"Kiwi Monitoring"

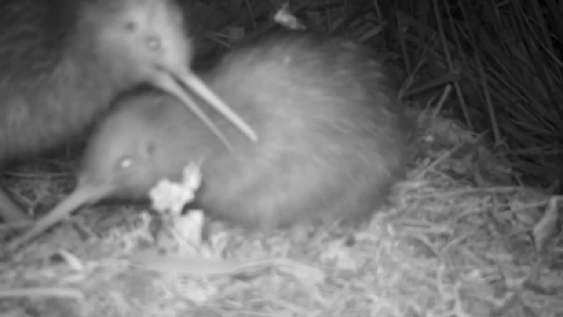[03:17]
The chicks interacting. You often see the two chicks on camera interacting. It's almost like they're playing together.